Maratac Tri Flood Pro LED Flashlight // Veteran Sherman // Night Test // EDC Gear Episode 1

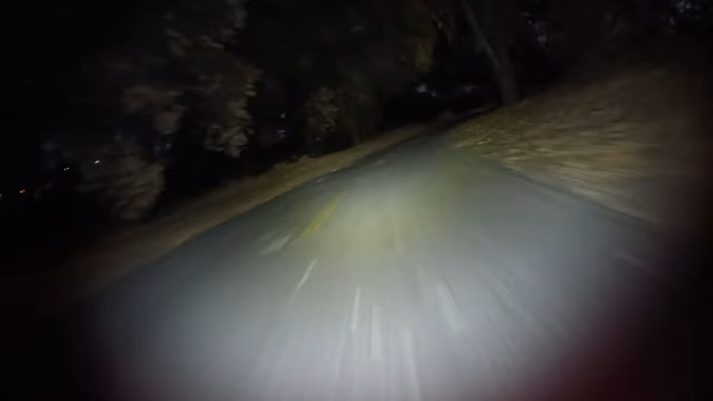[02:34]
As you can see, I don't even have the light for the Sherman on. And this thing is pretty darn good.